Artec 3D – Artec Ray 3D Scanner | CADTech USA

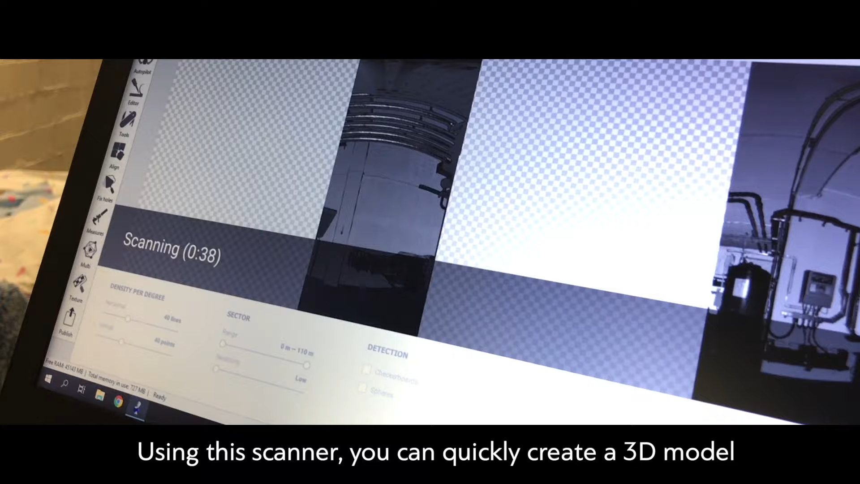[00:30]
Using this scanner, you can quickly create a 3D model of large production areas or objects, and the high accuracy of the scan allows you to use the data for engineering calculations.
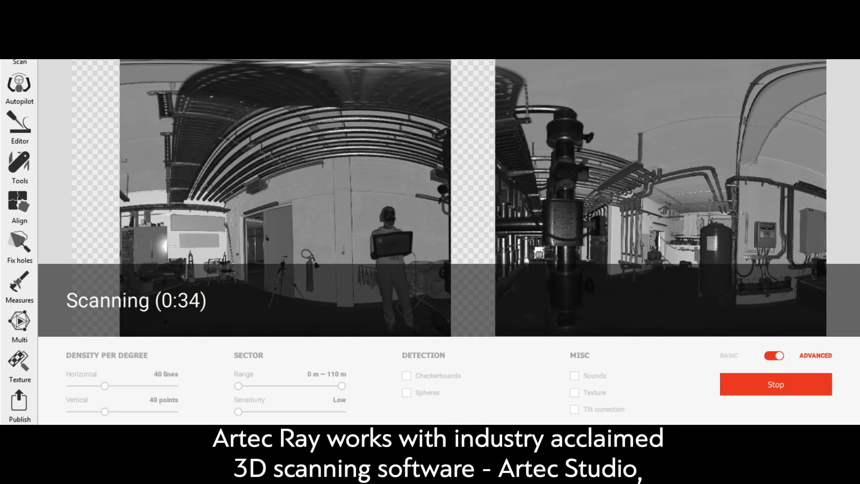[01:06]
Artec Ray works with industry-acclaimed 3D scanning software, Artec Studio, so the scanner is well integrated with all Artec products.
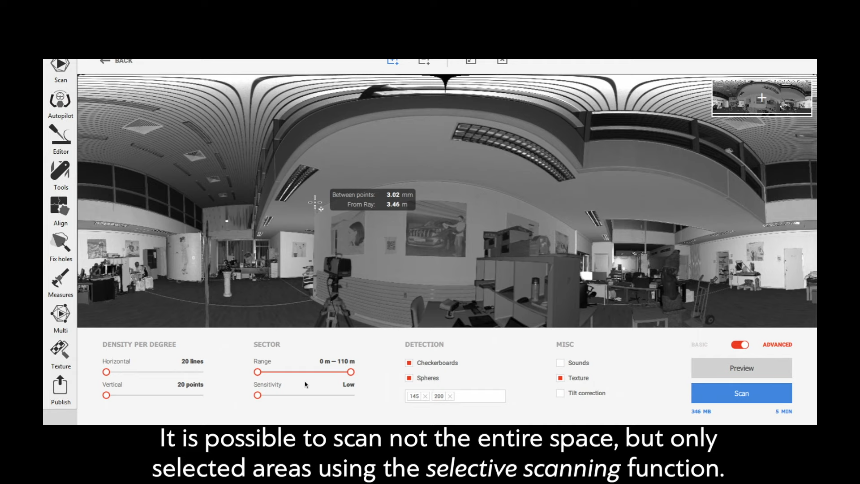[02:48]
but only selected areas, using the Selective Scanning function.
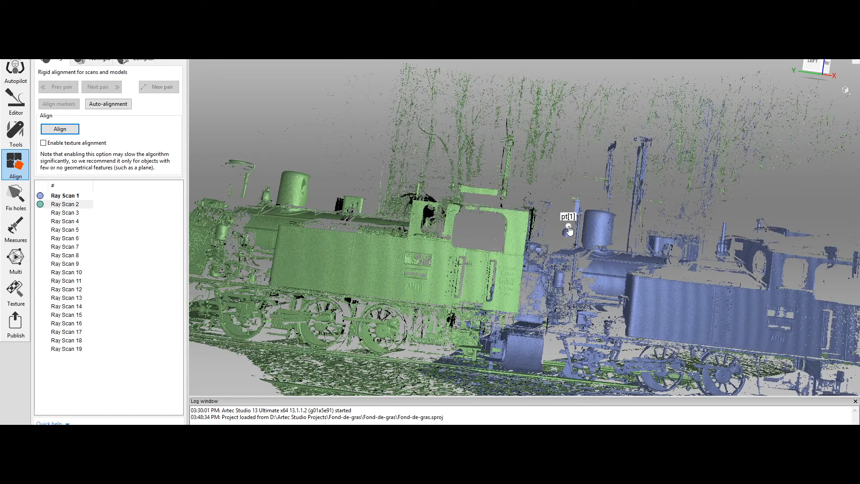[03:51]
The post-production process for Artec Ray is the same as for other Artec scanners.
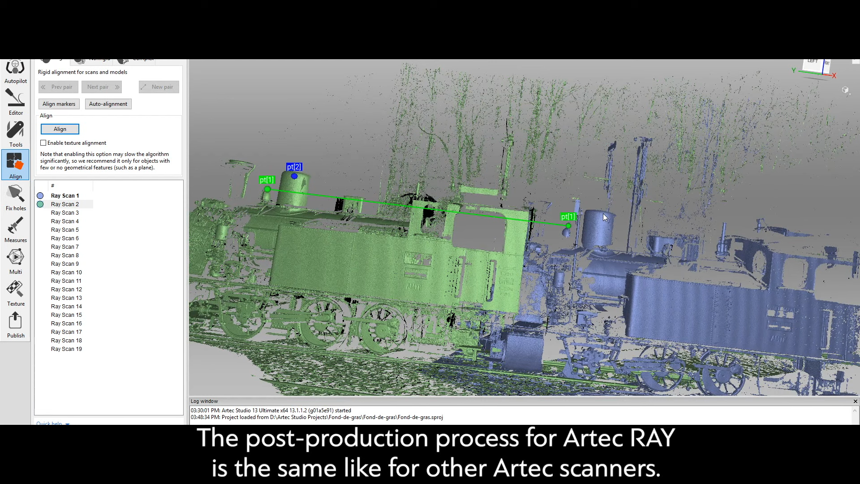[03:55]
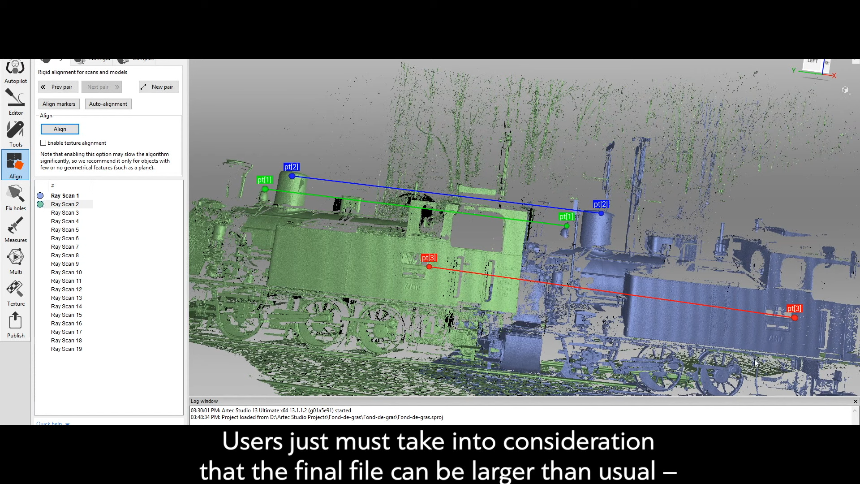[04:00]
Users must take into consideration that the final file can be larger than usual.
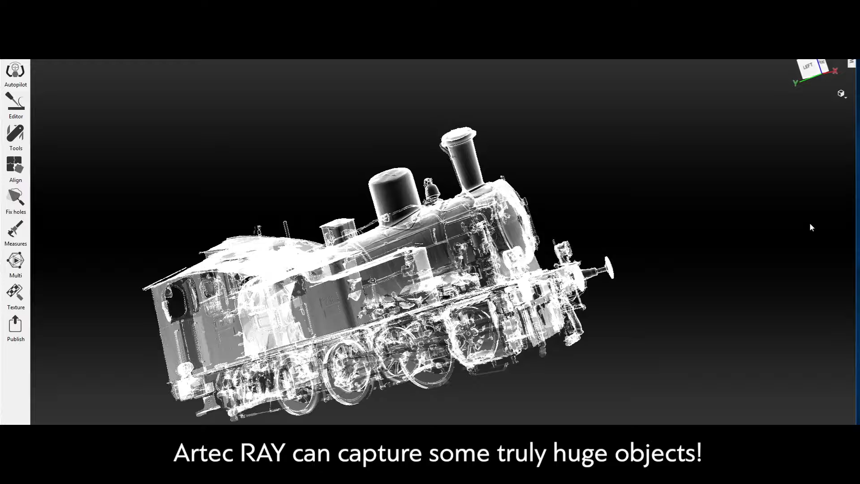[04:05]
Artec Ray can capture some truly huge objects. Artec Ray is the same as for all sorts of reports on the swinging giant school, Artec Ray is the same as for all sorts of projects.